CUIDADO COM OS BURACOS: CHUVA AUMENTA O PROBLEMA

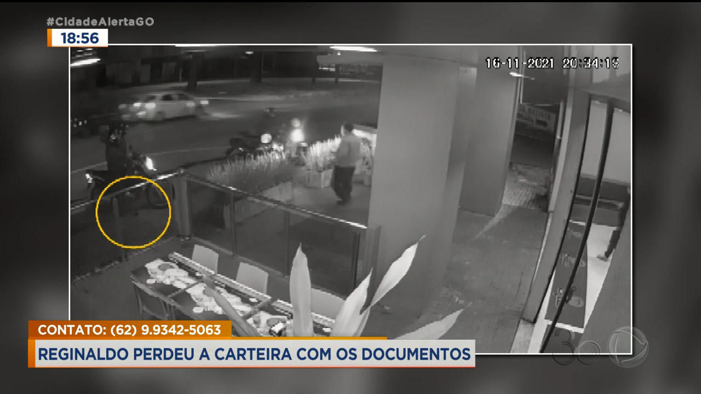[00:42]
Repare que a carteira dele cai no chão pouco antes dele sair. A gente fez um circulozinho ali pra você tentar perceber. Se não enxergar, chega perto da televisão, porque eu não tô enxergando nada, mas eu tô narrando que o texto tá aqui na minha frente. Depois disso, outro motociclista que viu tudo, chega, pega a carteira, mas vai embora com ela. E ele viu tudo, gente. Isso aconteceu em frente a uma lanchonete que fica ali na Avenida Vera Cruz, no Jardim Guanabara.